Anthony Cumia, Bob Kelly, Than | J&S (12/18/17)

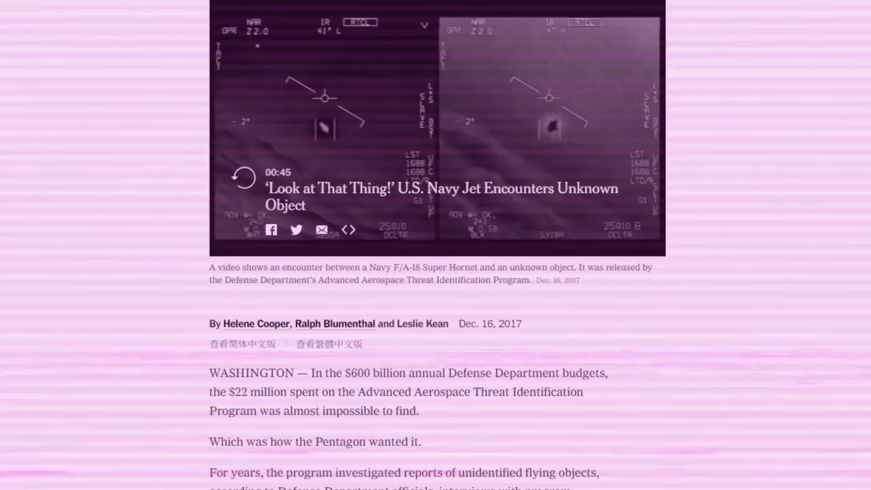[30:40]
This is all infrared. I guess, but you could put all kinds of filters on it.